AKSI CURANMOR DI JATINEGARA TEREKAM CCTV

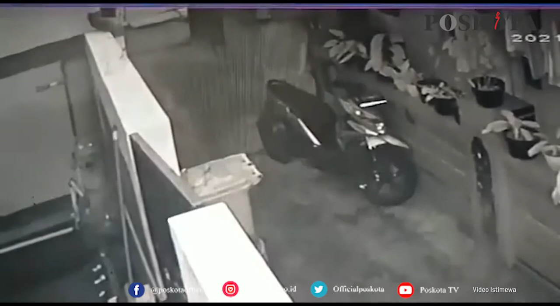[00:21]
jam 6 lewat 43 tanggal 28 ya nggak bisa air posisi sebelah kiri putar lagi pakai kunci tep karena posisi dikunci tanggal akhirnya nyala dia berhasil ya kan memang kadang-kadang jangan sepi nih ya dia berhasil